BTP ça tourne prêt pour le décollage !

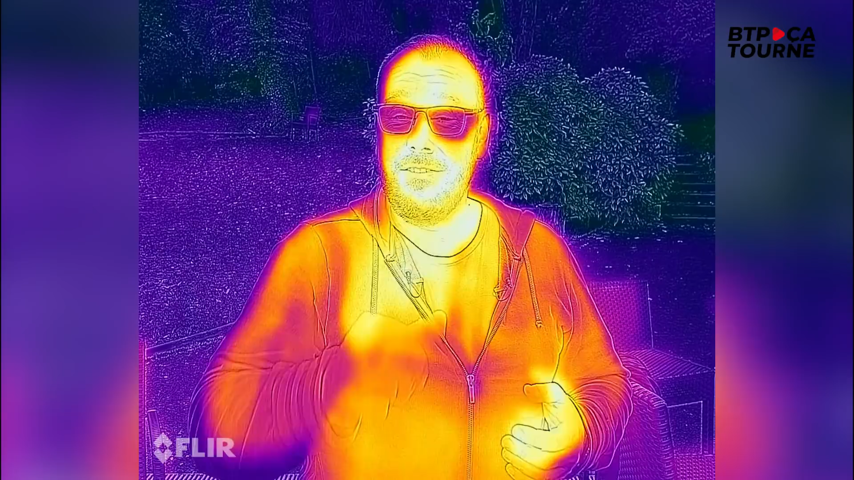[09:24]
Vous me voyez à travers la chaleur émise par mon corps et récupérée par le capteur thermique du Catfon S62 Pro, le nouveau smartphone haut de gamme de Caterpillar, un smartphone que je vais tester.
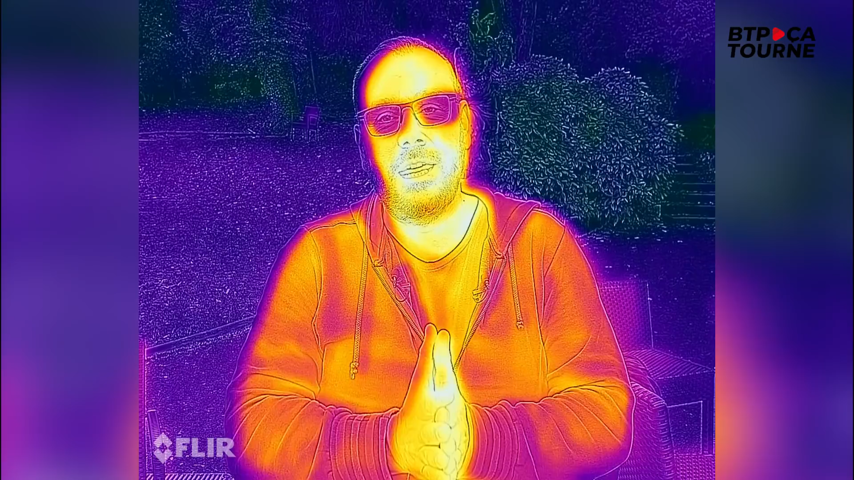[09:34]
Ok, quand l'idée de tester le Catfon S62 Pro a émergé, je me suis posé la question de savoir si ça en valait la peine.
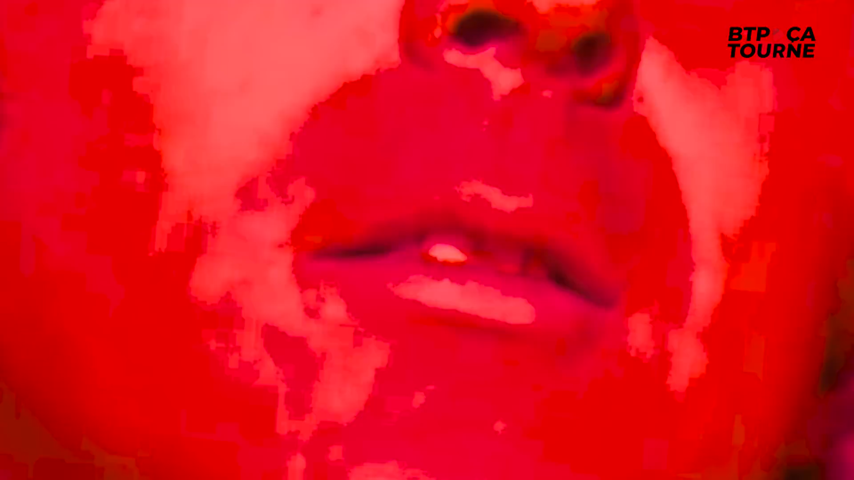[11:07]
Ça peut détecter un réseau de chaleur dans le sol, voir des câbles électriques sur un mur, un gradient de température sur une mécanique, une chaleur résiduelle, bref, c'est sans fin.
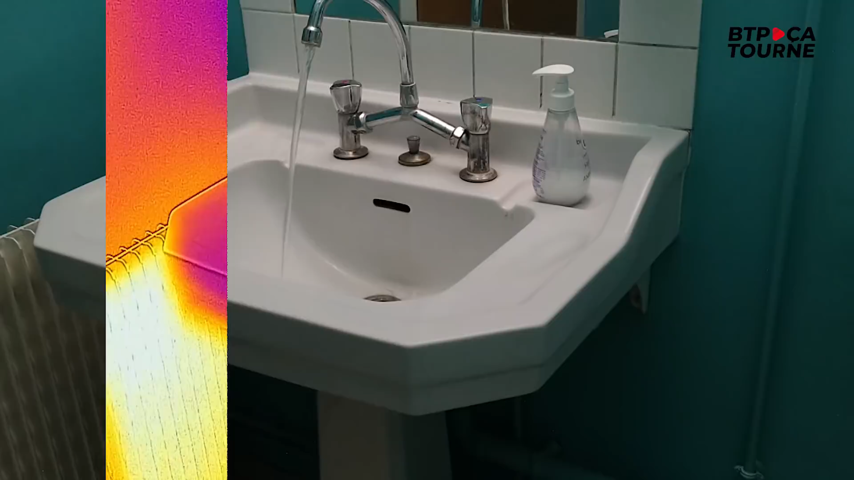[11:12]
D'autant qu'un capteur thermique, ça n'a pas besoin de la lumière du jour, ça peut fonctionner dans le noir complet.
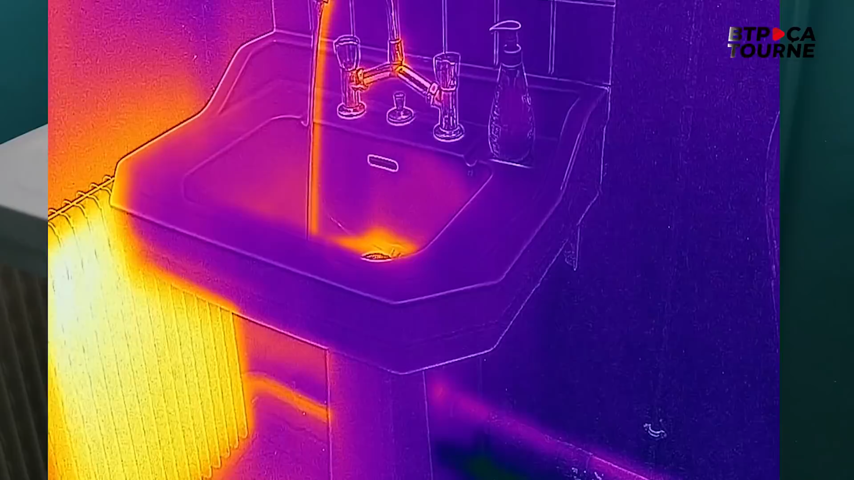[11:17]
Les images qui sont issues de ce capteur conservent toutes les données à la prise de vue, ce qui fait que même après coup, on peut relever une température sur la photo.
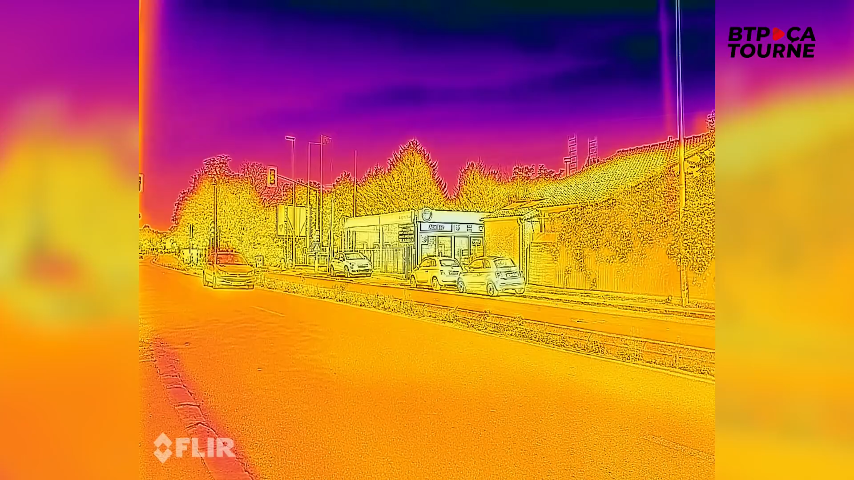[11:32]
Au niveau des petits bémols, moi celui que j'aurais, c'est sur les vidéos qui sont un peu saccadées parce qu'il n'y a que 9 images par seconde. Alors c'est pas une contrainte technique, c'est une contrainte réglementaire.
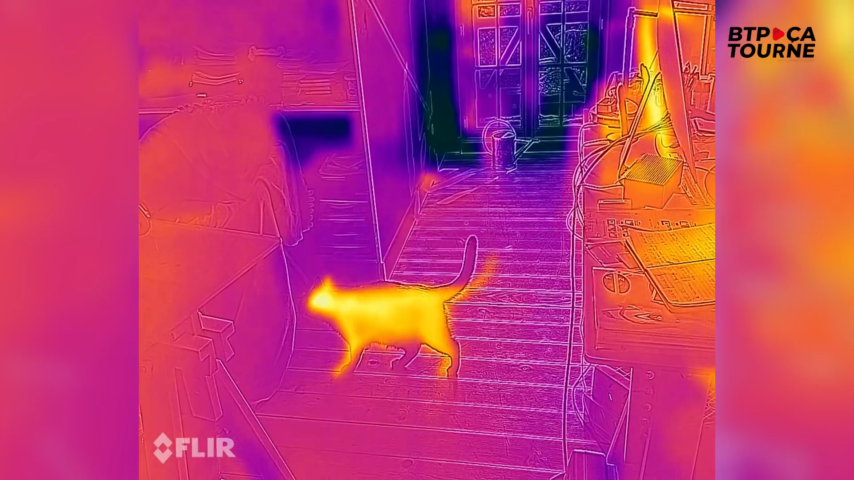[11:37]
Au-delà de 9 images par seconde, il serait passé du côté des appareils militaires et là pour la vente et l'export, ça aurait été beaucoup plus compliqué.